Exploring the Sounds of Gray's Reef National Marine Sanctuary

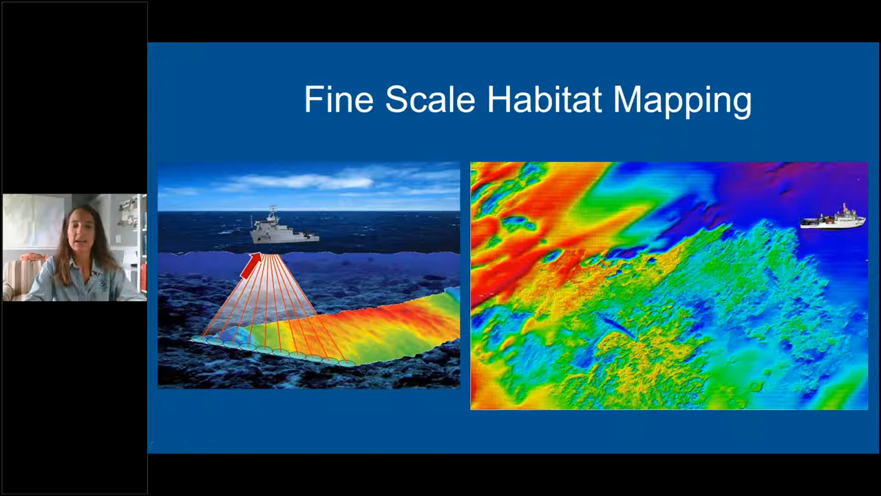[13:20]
The warmer colors like red and yellow indicate the shallower areas and the cooler colors like the blues and the greens show the deeper areas. Our typical day starts bright and early and after a delicious breakfast,